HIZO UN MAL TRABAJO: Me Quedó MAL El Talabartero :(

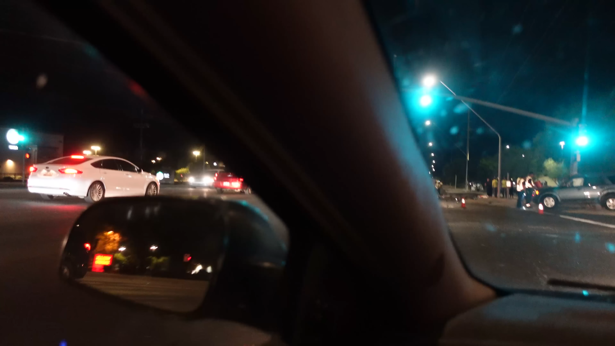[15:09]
Y aquí fue el choque por donde venía ahorita la bombera. Uh, estuvo feo, oigan.